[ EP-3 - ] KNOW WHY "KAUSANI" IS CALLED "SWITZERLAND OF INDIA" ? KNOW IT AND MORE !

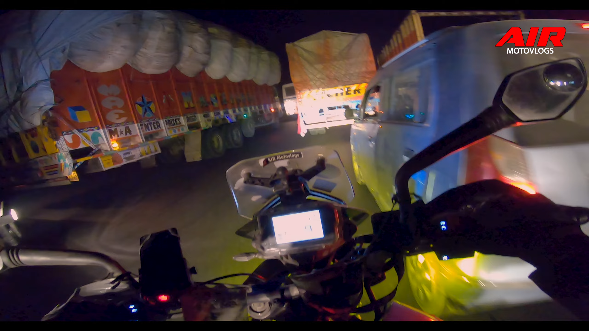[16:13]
ये कर रहा हूँ मैं रात के 1:15 बजे, फिल्टरिंग थ्रू हाईवे ट्रैफिक। इस जाम का क्या रीज़न है कोई नहीं बता सकता।